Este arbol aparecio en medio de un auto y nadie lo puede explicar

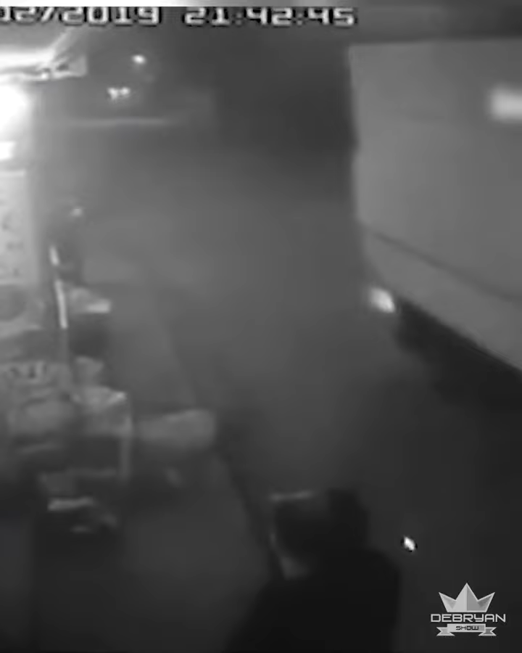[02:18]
ya que un automóvil a alta velocidad había empujado una valla que estaba a punto de impactarle violentamente.